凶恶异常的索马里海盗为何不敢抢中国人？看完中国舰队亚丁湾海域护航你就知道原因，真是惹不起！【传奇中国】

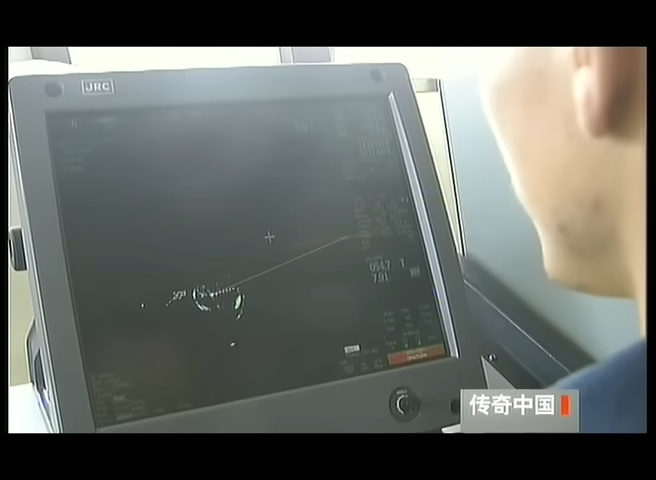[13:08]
根据雷达显示大批可疑船只正处在聚编队前方五六海里的位置上虽然他们此